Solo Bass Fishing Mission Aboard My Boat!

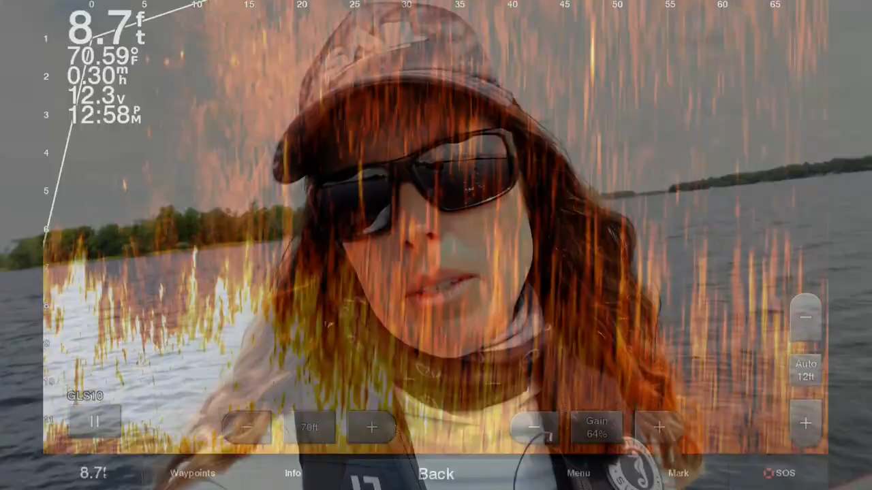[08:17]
On screen: depth 8.7 ft
my live scope to find those nice weeds
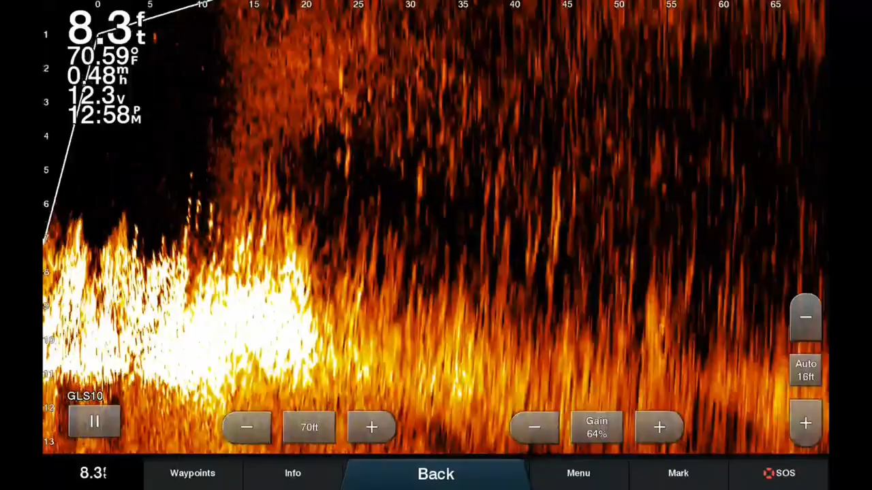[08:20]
On screen: depth 8.3 ft, water 70.59°F
and i'll throw my chatterbait around a bit cover some water and then once
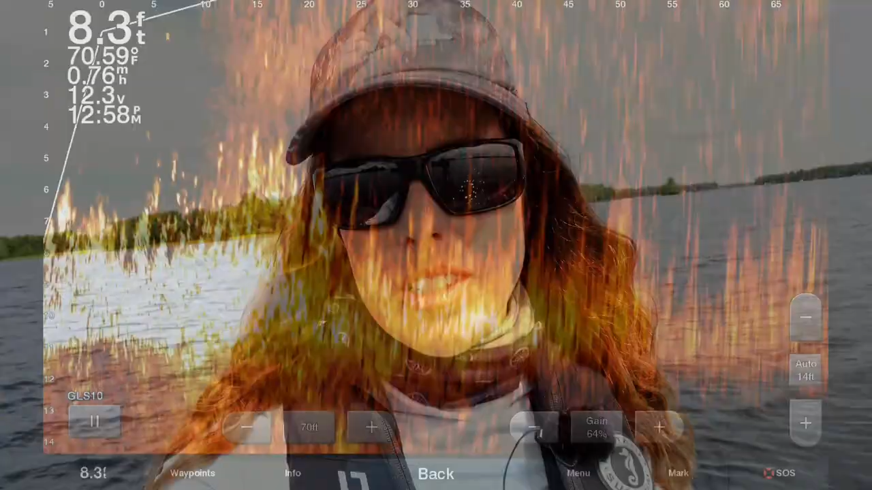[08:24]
On screen: depth 8.3 ft
i start seeing some good clumps then i'll pull up my jig and start working those weed clumps
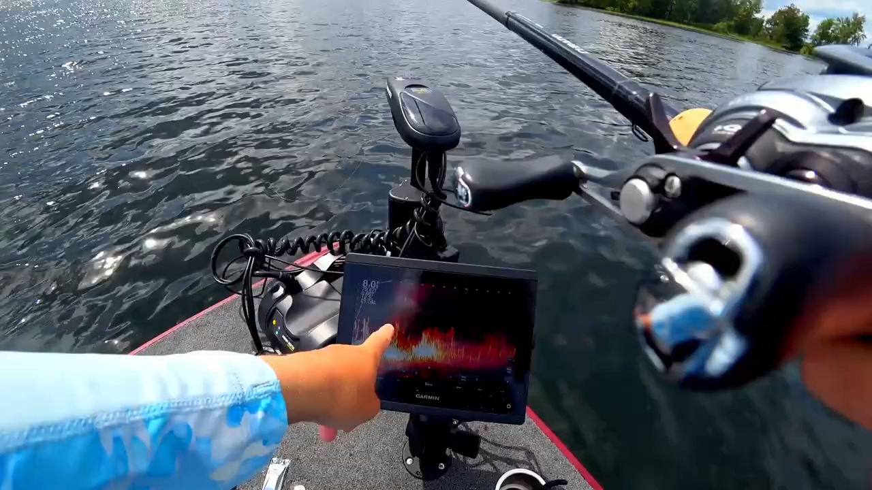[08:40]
it's awesome with garmin live scope so i see a clump right here and i cast it down and i could see my jig fall right into it it's very handy so that's what i'm trying to target is those clumps like you know i'll do blind casts and just kind of cast around when there's tons of weeds but when i see a nice clump i try to get right into it